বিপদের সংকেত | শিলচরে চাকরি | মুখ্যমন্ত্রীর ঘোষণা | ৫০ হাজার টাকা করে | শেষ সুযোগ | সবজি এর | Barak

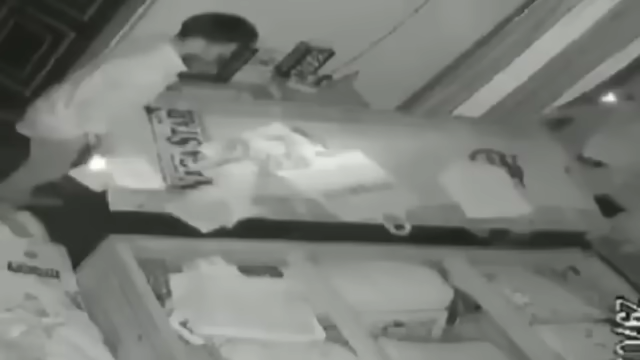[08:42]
সহর করিম গন্জে অব্বা হতো চুরের দাপট গতো তিন দিন তেকে সহরের বিবিন এলা কায় দারা বহিক বাবে চুরির গটনা গট্সে সহরের চার্চ রোড সেটেল্মেন্ট রোড নেতাজি পল্লিতে চুরি হওআর পার এবার নিলমনি রোডে একি রাতে তিন তি গরে হানা দিল নিশি